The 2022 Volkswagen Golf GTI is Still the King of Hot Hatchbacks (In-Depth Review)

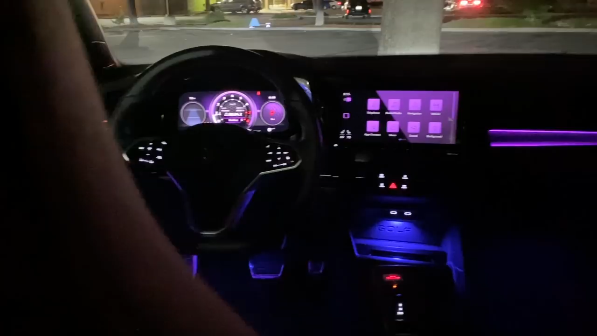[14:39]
the back it looks really cool at night i'll show you some footage of that and you've got all these different